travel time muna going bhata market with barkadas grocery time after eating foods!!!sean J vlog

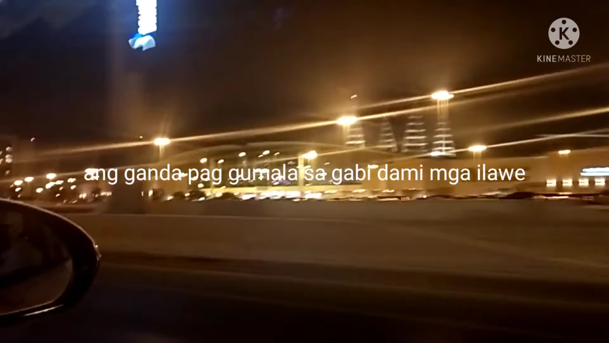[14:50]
Yan, pauwi na po kasi kami. Granada Mall, ayun. Sila po lang yung mga inol guys. Yan po yung Hilton Hotel. Residence. Riyadh Hilton. Ito naman ang Riyadh Hilton.